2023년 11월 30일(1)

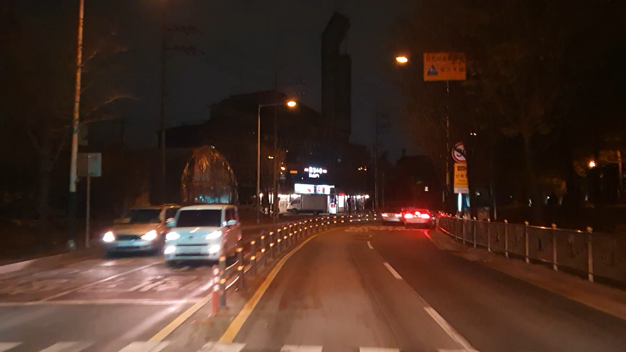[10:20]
30km 신호 위반 과속 단속 구간이 오다. 잠시 후 과속 방지턱이 있습니다.